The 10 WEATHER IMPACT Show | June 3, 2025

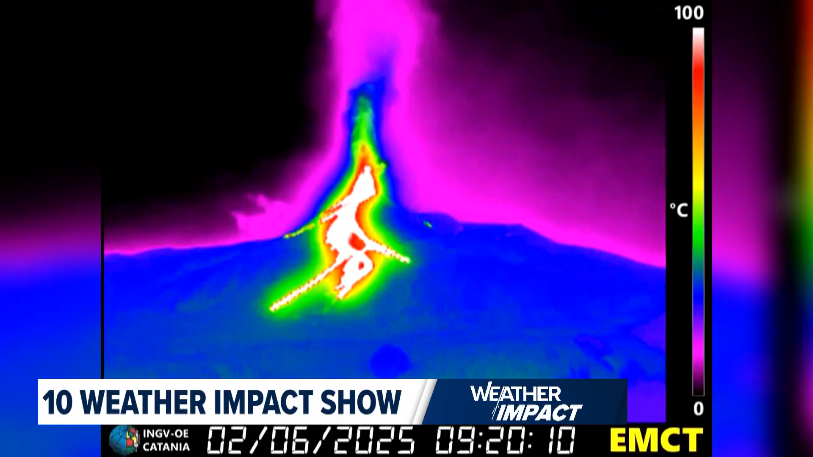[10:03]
I can just imagine being a tourist and just like, right, what's going on? And all of a sudden, you know, here's the volcano erupting. Don't get caught in running down. Yeah, or even close to it.